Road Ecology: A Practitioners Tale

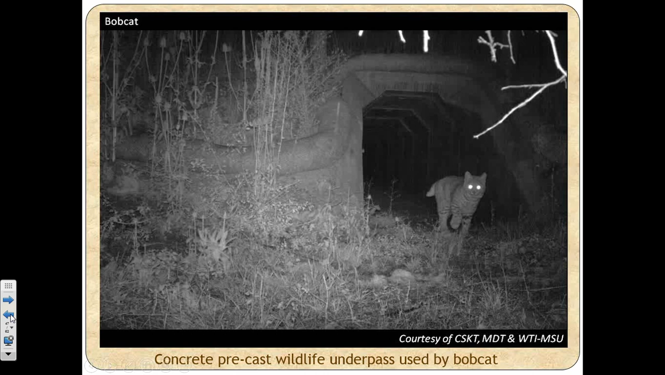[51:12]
Beaver. Nice close up there. It's amazing how astute these animals are.
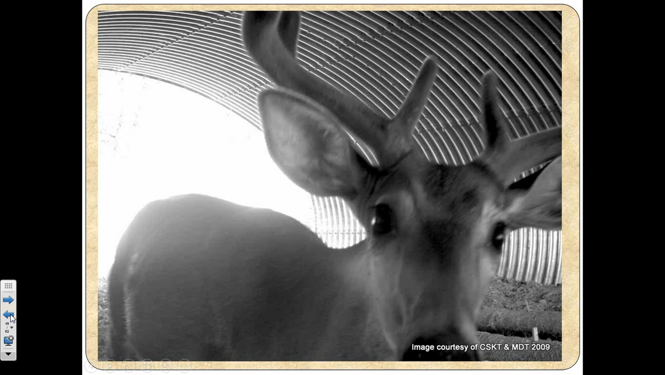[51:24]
They're really good at looking right at the camera when it's going off. They hear it, they see it. They know it's there. We don't have any human photos. Humans are oblivious. We do have human photos. We didn't put any in here because for very legitimate reasons. You can imagine people traveling roadways at night. They don't always make it to the rest area. That's fine. That's all good.
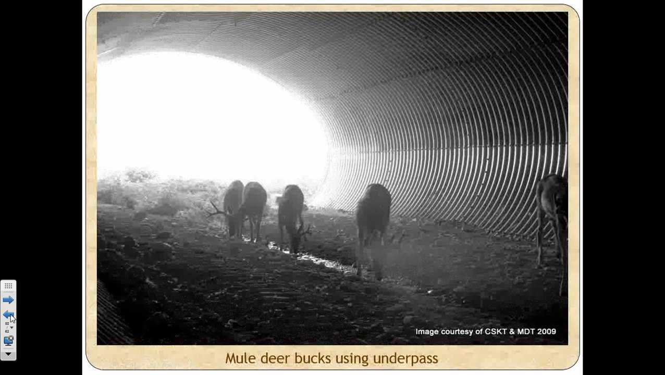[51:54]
This is a rare one here. Elk using the underpasses.
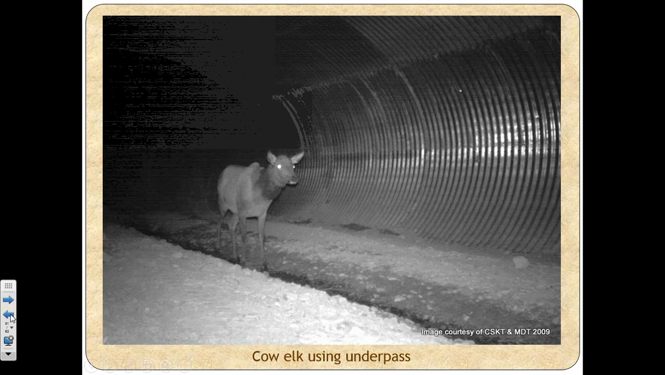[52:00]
As Deb mentioned earlier, for elk to use underpasses, they need to be big and wide. It'd be nice if they'd use the smaller ones, because they're more abundant and they're cheaper to build. This one's Deb's. I thought you said it.